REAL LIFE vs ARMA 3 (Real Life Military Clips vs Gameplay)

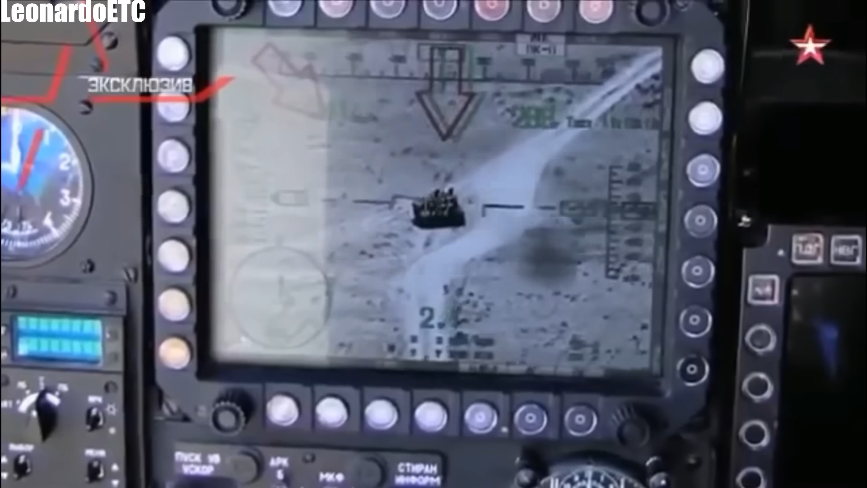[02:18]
Тут хочется сказать глазами летчика. Нет, это глаза вертолета. Так, готово. Съемка ведет.